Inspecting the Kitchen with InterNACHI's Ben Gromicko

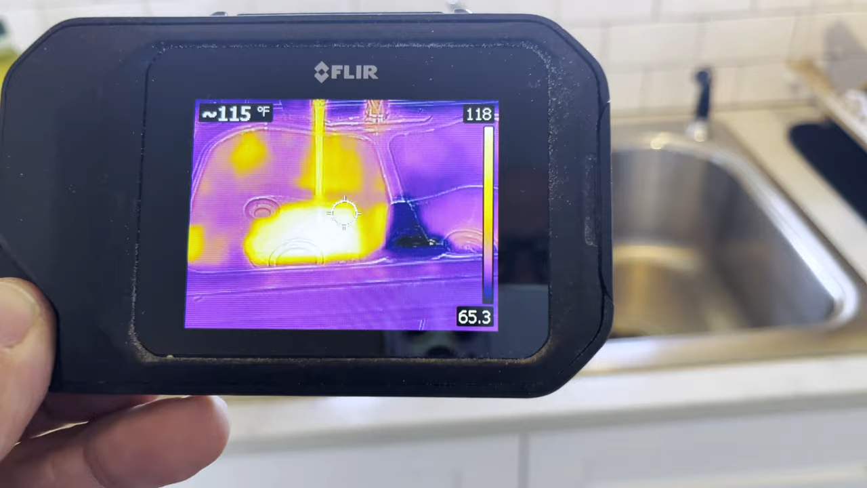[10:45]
On screen: spot 115°F
and I'll take out my infrared camera and I'll use it on the hot water
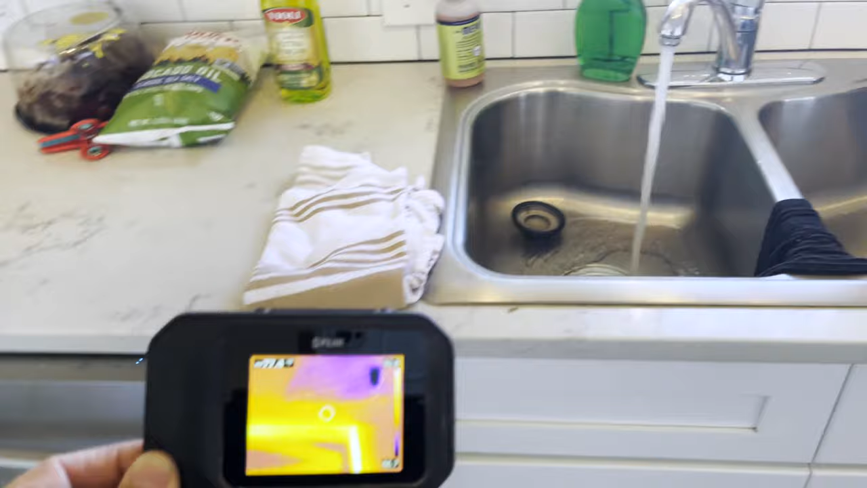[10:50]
obviously the dishwasher is hot just
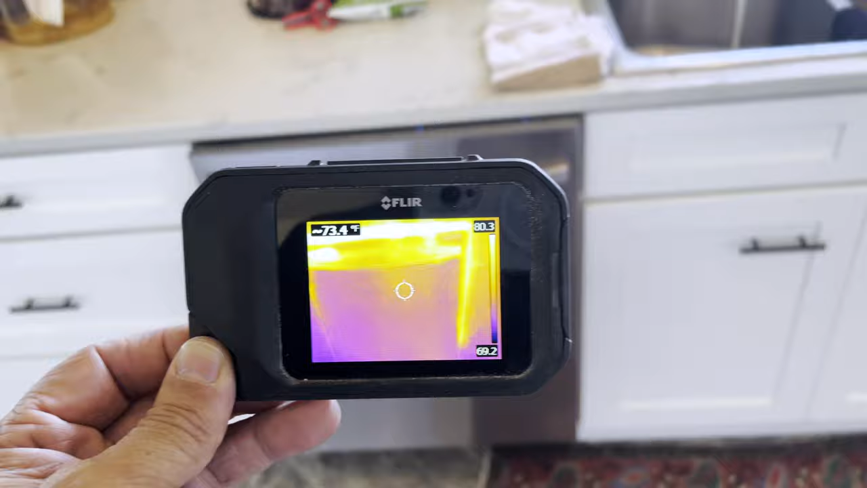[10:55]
On screen: spot 73.4°F
looking for any anomalies then I'll open up the sink cabinets
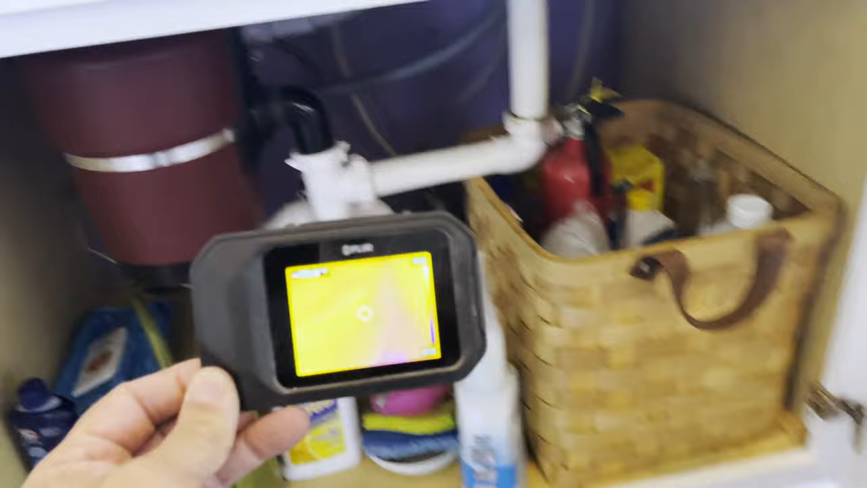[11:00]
use my infrared that's what it looks like kind of cool using
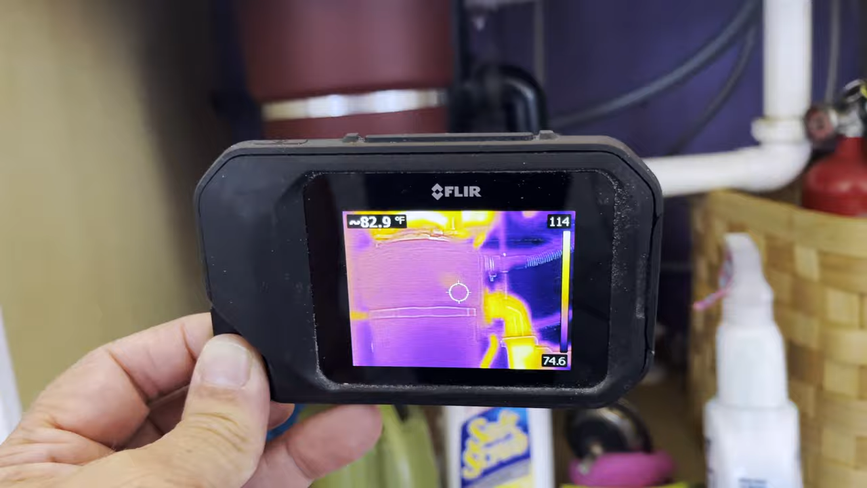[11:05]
On screen: spot 82.9°F
infrared helps me be a better home inspector and it distinguishes me from other
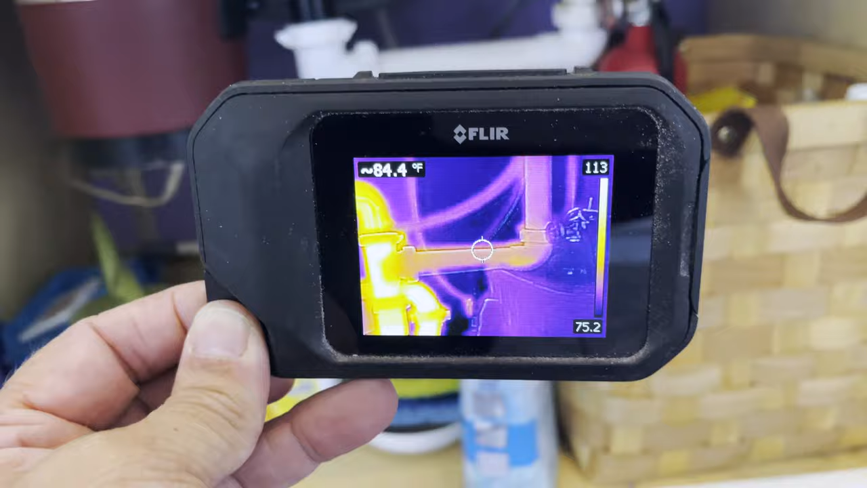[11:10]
On screen: spot 84.4°F
home inspectors because I can see things that other home inspectors
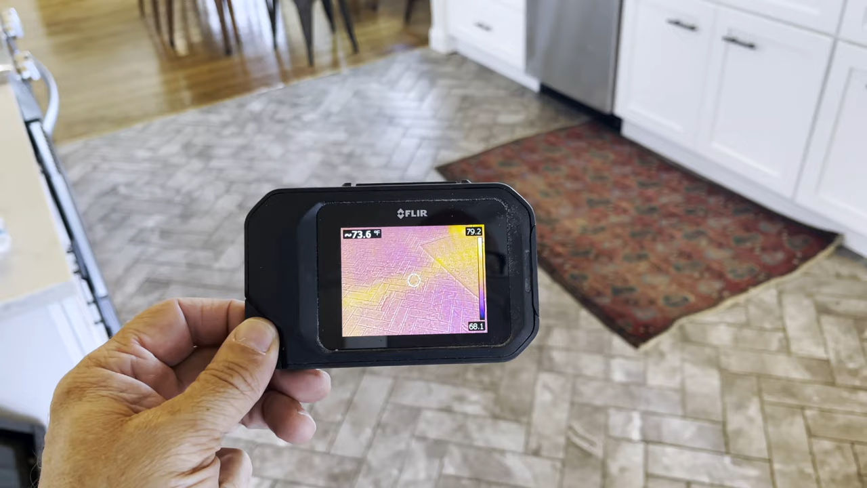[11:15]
can't so I'm going to use an infrared camera to look for anomalies in the
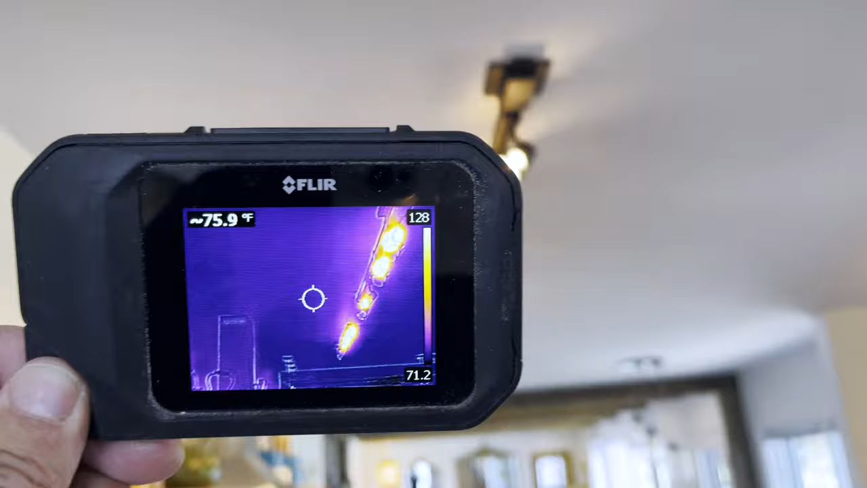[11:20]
On screen: spot 75.9°F
ceiling anything unusual there's a light bulb out
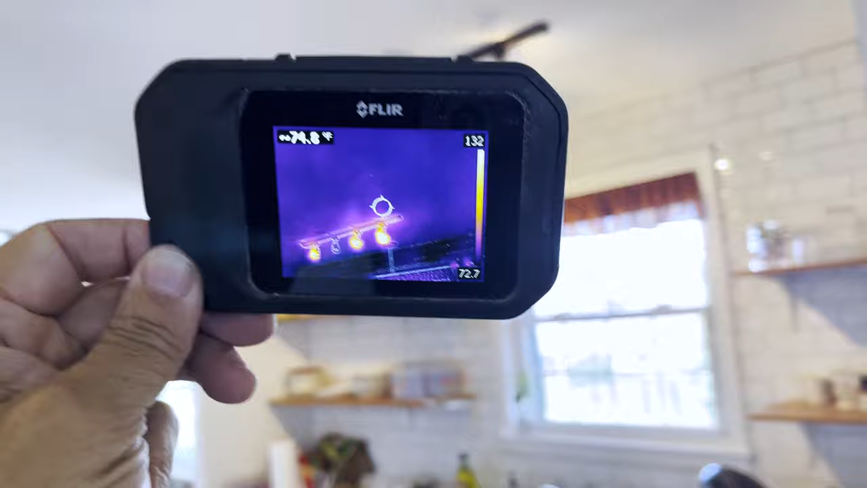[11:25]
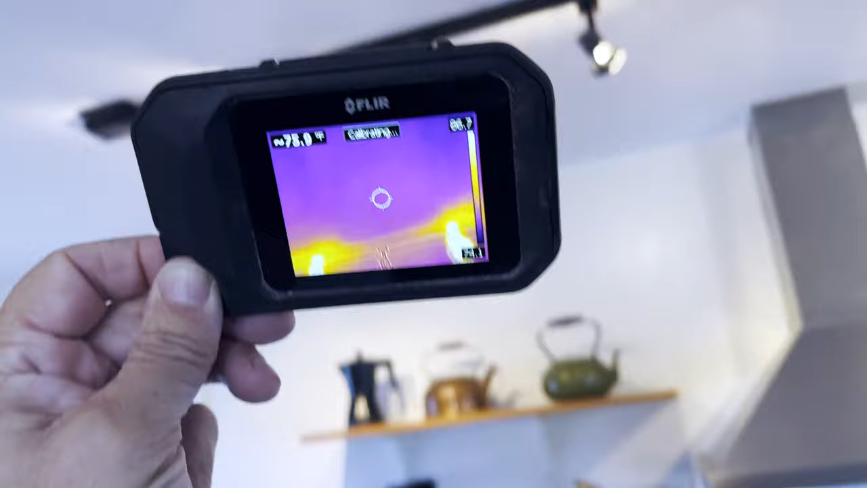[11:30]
and there's the heating elements for
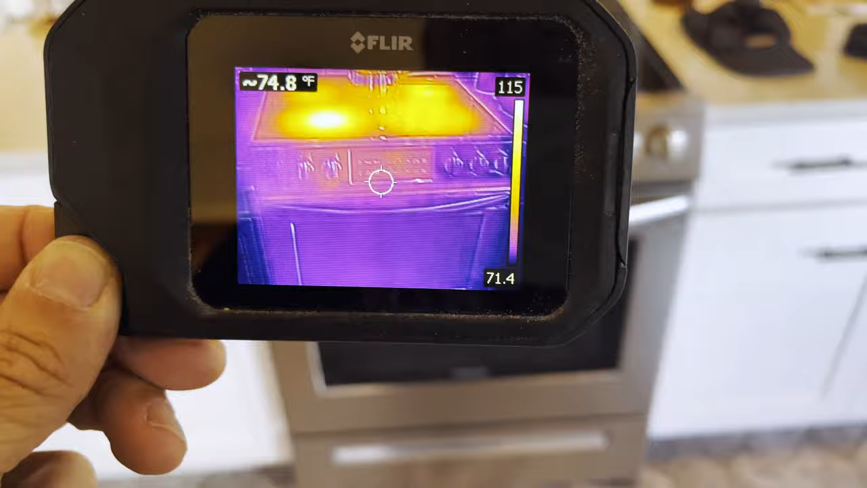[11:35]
On screen: spot 74.8°F
the stove they all work open up the oven infrared helps me see heat there's the heating elements they're on
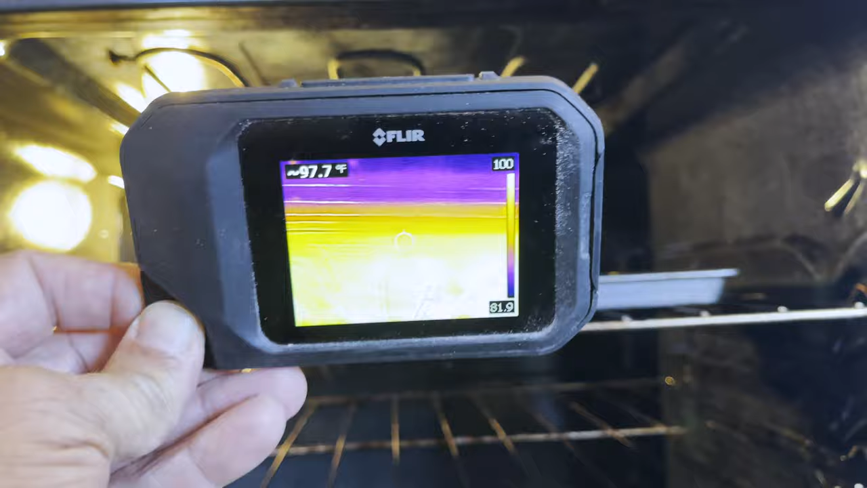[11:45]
On screen: spot 97.7°F
fire I'll just move back and check it out that's all hot again I'm not
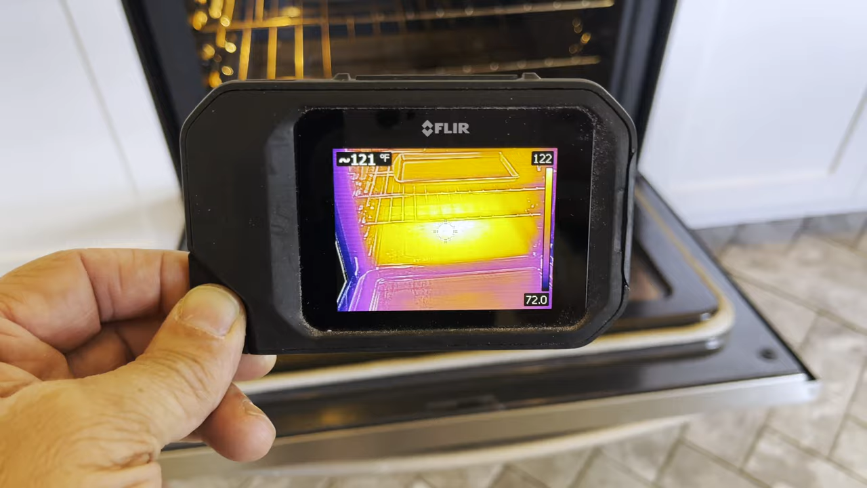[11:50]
On screen: spot 121°F
measuring the actual temperature range between a cold appliance and a hot
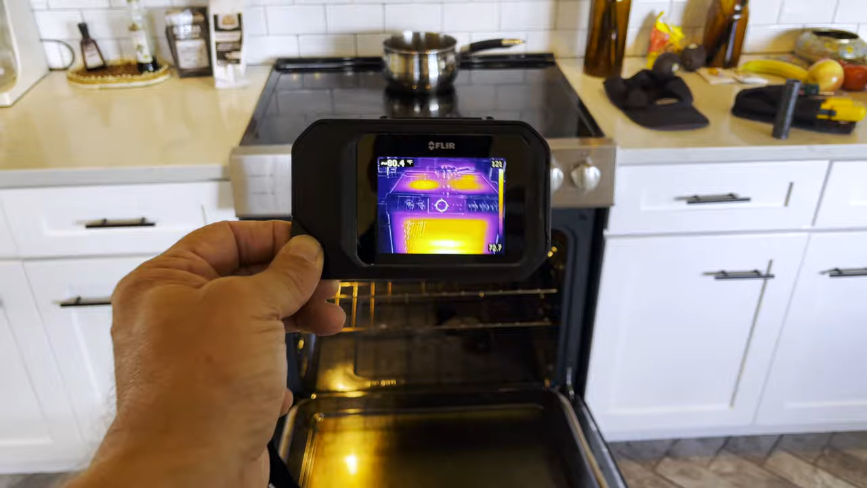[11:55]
appliance just looking for functionality and anomalies information that
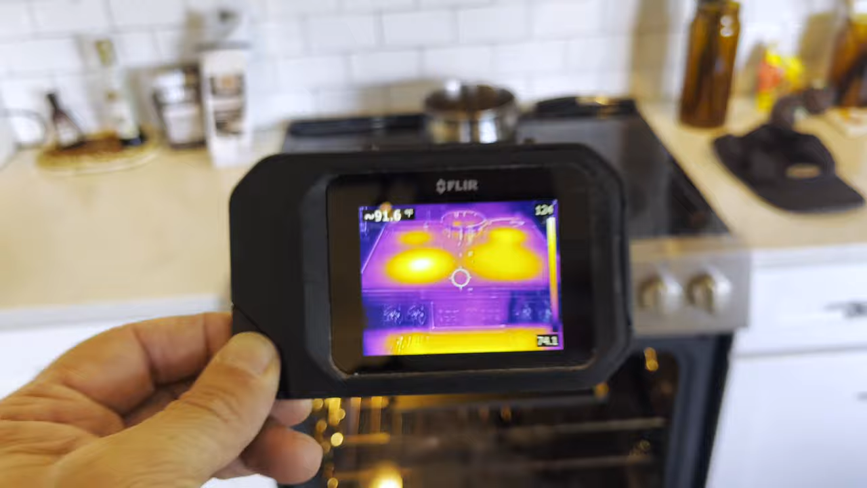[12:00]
may help my client I'll open and close in the windows and doors that